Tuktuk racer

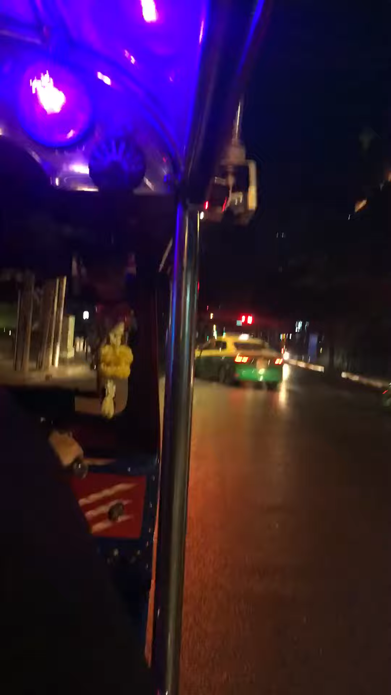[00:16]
Jr. yeah light light him up yep come on you don't need to wait for that light
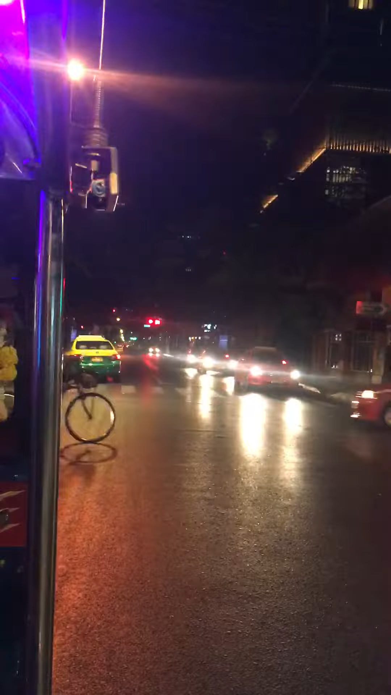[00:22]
did we just found the red light? I think so